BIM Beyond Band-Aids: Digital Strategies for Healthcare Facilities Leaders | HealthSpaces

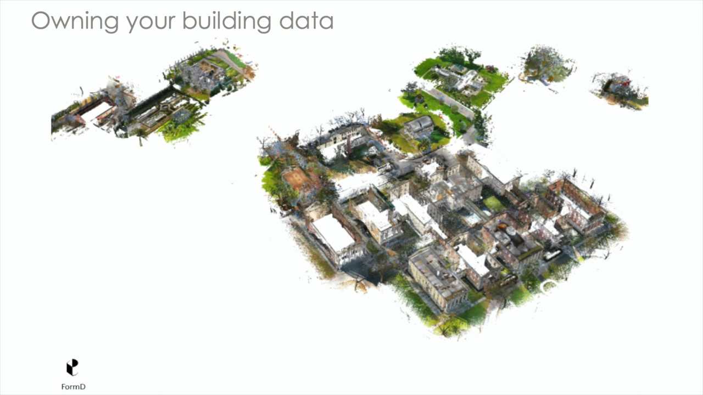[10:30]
good news in all of this is the cost for setting up a good data set has significantly dropped and very recently dropped dramatically to a point where laser scanning of your facilities is now actually a reality we've always seen it we've always known it's cool we've always seen it works but now it's also affordable